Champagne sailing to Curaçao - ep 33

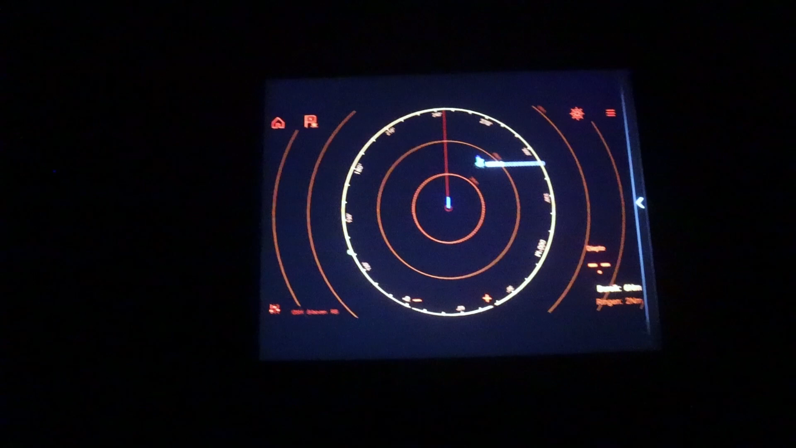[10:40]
and not if one have to steer or with a gust you come even closer. So that's why we want to keep a safe distance, and 2 nautical miles isn't even that far away, but acceptable.